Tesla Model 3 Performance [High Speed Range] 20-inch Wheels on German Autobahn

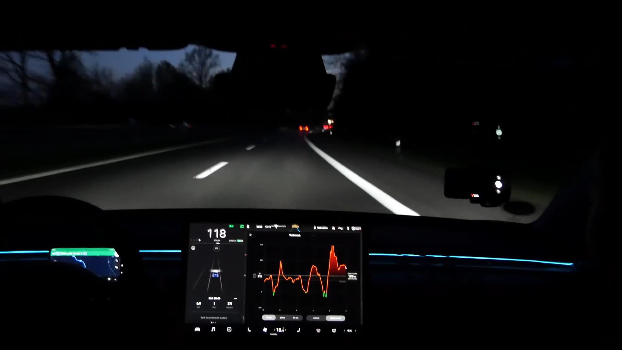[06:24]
so okay during the day you see it's black on the right side but now we are in the dark mode yeah so it's not dark outside so it's white yeah and should I use the autopilot by the way yeah it's up to you it's up to you let's try oh